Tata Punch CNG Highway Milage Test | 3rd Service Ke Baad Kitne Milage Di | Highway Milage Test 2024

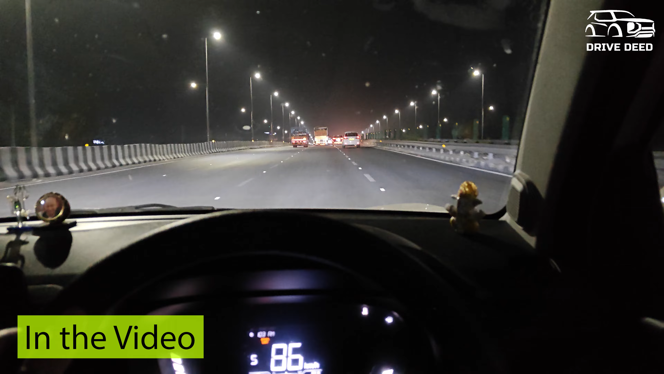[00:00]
जो हमने टोटल चेंज डलवाई थी वो डलवाई थी हमने 580 रुपीज़ की, एंड 580 रुपीज़ को अगर मैं ऑलमोस्ट 85 रुपीज़ की चेंज थी।
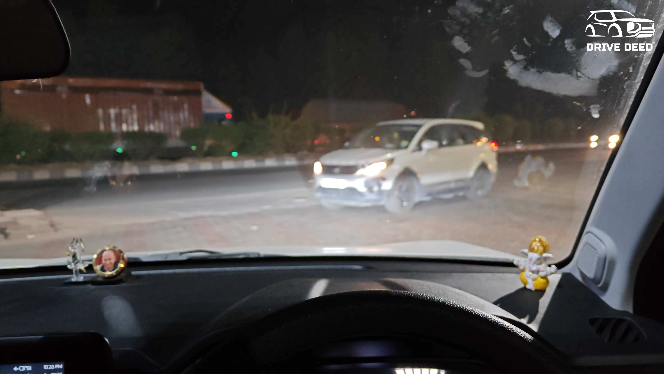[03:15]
दैट्स इट, हाईवे टू हाईवे माइलेज चेक होगी टाटा पंच CNG।
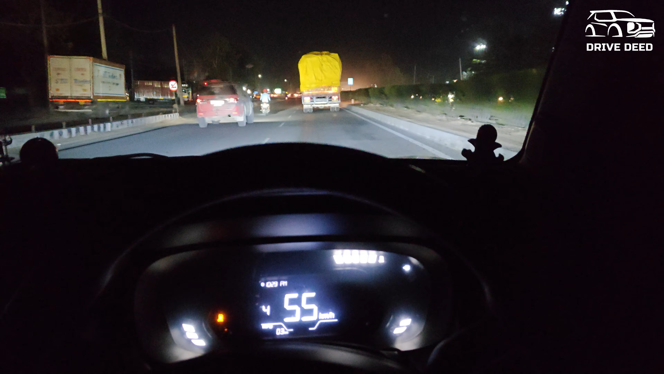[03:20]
एनीवेज इसमें ज़्यादा गैस आई नहीं है, 6.34 पहले आई थी, और 400 ग्राम को समथिंग बाद में आई थी 40 रुपये की, तो ऑलमोस्ट टोटल मिला के 7 किलो से हल्की सी कम हो गई।
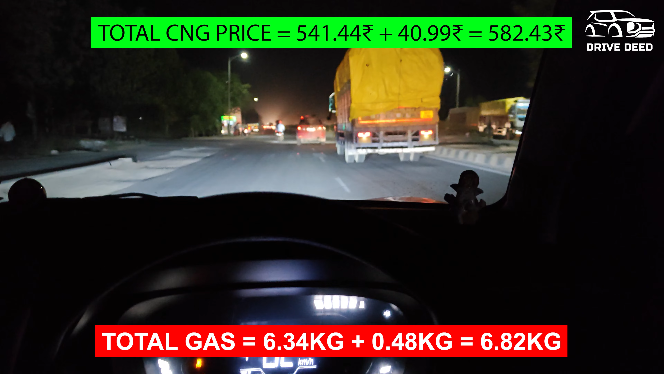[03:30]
तो अब चेक करते हैं कि 7 kg में कितनी चलती है गाड़ी। और जो गाड़ी की स्पीड है वो नॉर्मली मैं क्रूज़ करूँगा 90 से लेकर 110 के बीच में, इससे कम मतलब जब ट्रैफिक आएगा तो 80 तक हो सकती है, बट बेसिकली 90 और 110 के बीच में चलेगी गाड़ी। लो गाइस, आई एम शॉक, पहला जो बार है वो तो ड्रॉप ही हो गया जस्ट 7.6 किलोमीटर पे।
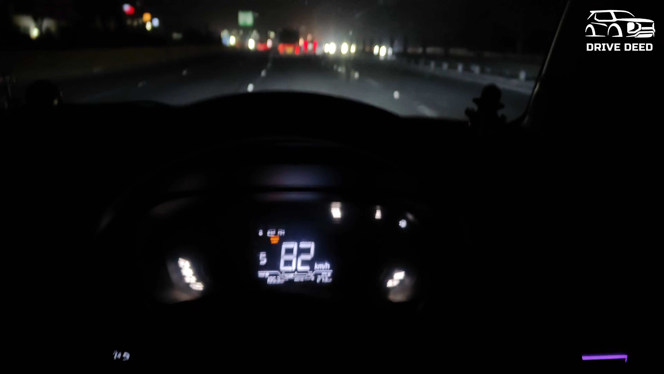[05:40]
और वो अभी जो हमने स्पीड इसकी मेंटेन करके चली थी, मतलब 90-100-110 के बीच में गाड़ी चली है। विद वही एसी प्रॉपर ऑन था,
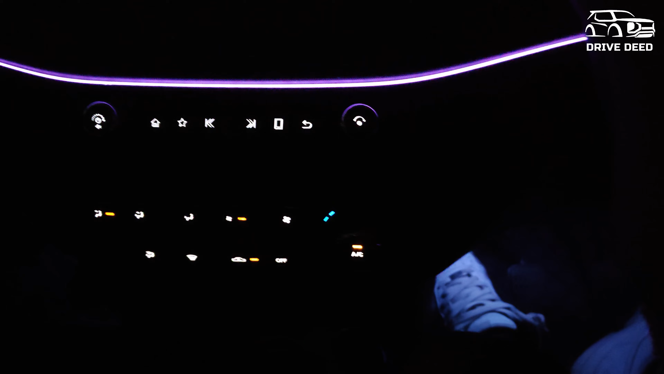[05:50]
आप चेक कर सकते हो, कोई एसी बंद नहीं किया हुआ हमने। तो इसकी एक बार कैलकुलेशन करते हैं कितनी क्या बैठी है। जो हमने टोटल सीएनजी डलवाई थी वो डलवाई थी हमने 580 रुपीज़ की। एंड 580 रुपीज़ को अगर ऑलमोस्ट 85 रुपीज़ की सीएनजी थी वहाँ पे,
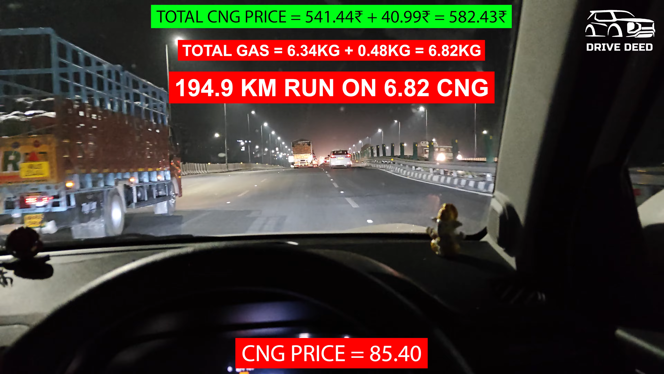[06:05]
तो 85 से डिवाइड करते तो 6.8 केजी समथिंग सीएनजी आई थी। एंड 6.8 केजी में एसी ऑन के साथ गाड़ी चली है हमारी ऑलमोस्ट 195 किलोमीटर।